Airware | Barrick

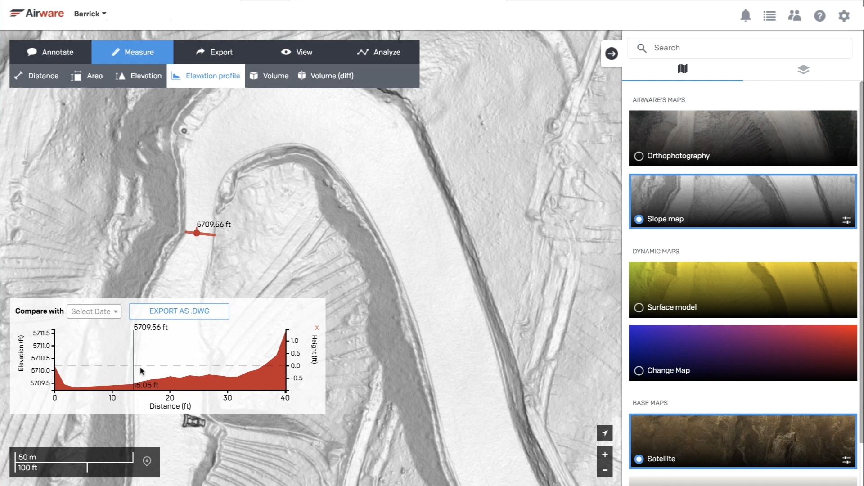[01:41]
It really helps us hone in on that QA, QC, so we can catch issues really quickly that might not be following the design just right. Even when I'm home on the weekends I can check in what the site looks like, what's happening.
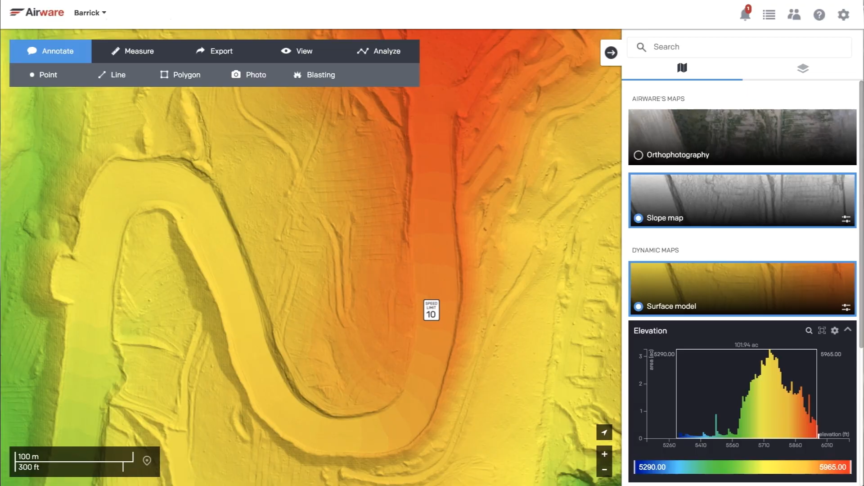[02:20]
The three main things that turned us on to airware, the ability to collaborate and share the data openly amongst the entire mine site in an easy format,
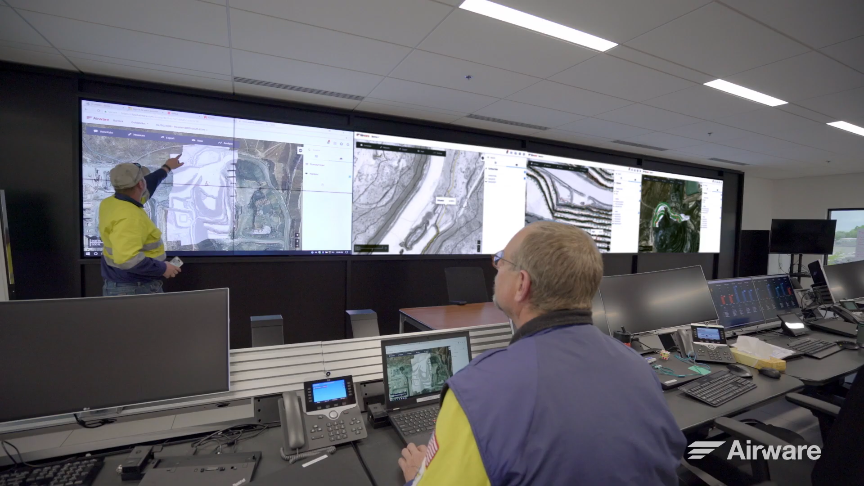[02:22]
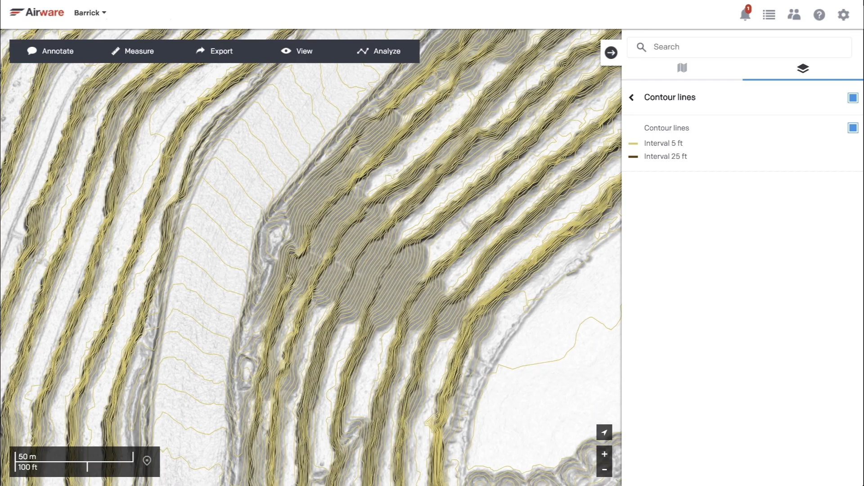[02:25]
the storage capabilities and the ability to provide highly accurate analytics,
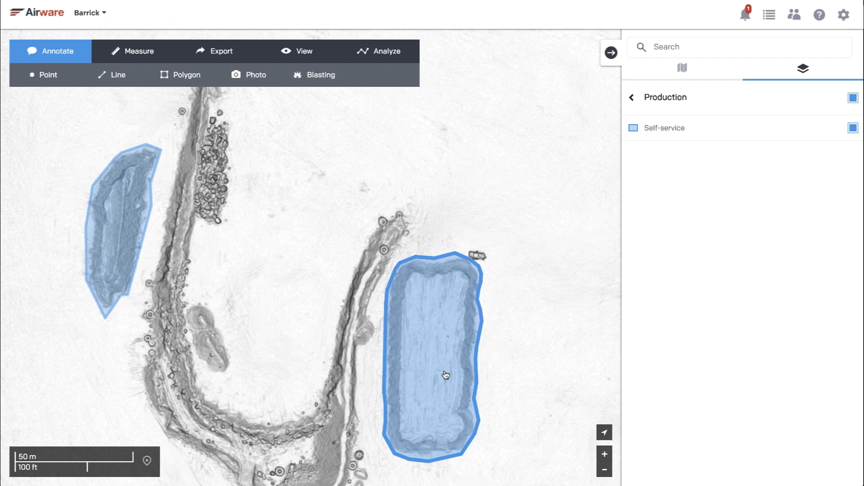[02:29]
stockpile analytics, haul road analytics, safety analytics, berm analytics and that's really important to us.